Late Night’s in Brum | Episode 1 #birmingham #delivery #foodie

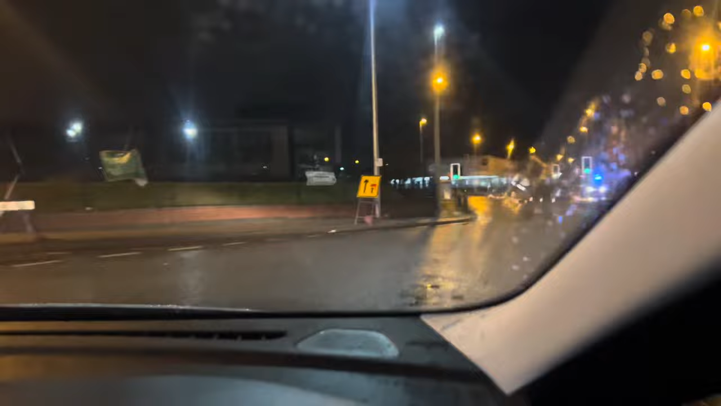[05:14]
okay so as you can see there's nobody about hardly anybody about a lot of blue lights about but you always get that late at night it's an ambulance here so like I said where this one's going to Jerry's Lane in Erdington that's b23 I'm not going to say too much about Erdington because if you're from Birmingham you know all about Erdington so I'm not going to say too much but anyway let's uh let's get this one delivered
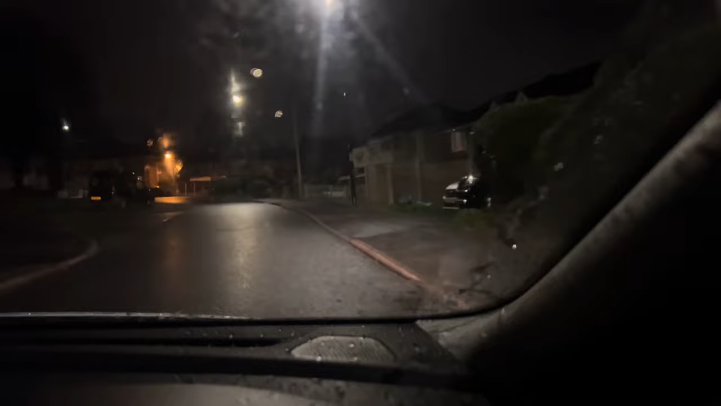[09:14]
that number is just past that side road there, let's see if my memory is serving me well tonight, let me see, is it, yep, bang on, bang on, right outside the house, so let's do this, I'm just going to turn the camera off because the customer's walking into me.
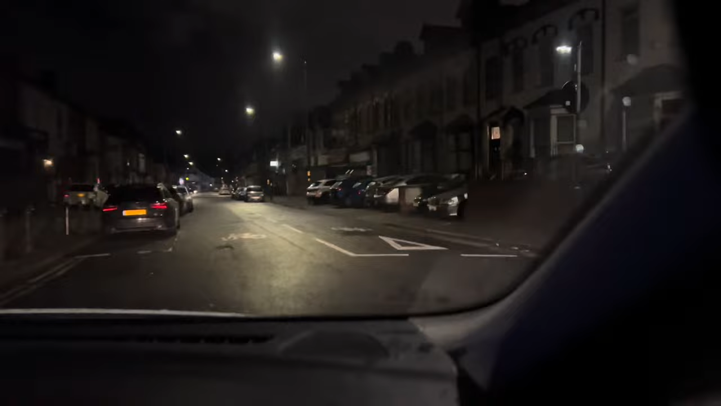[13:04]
Well, most of the time, you know, you've got to slow down anyway, because there's so many potholes in Birmingham, right? It's like, it's just, it's kind of like playing a game, down to the pothole, if you know what I mean. There's an interesting character on the left there that I just passed, I don't know if you guys noticed or not, but who wants to stand on the street corner like that at 3.30 in the morning? Seriously.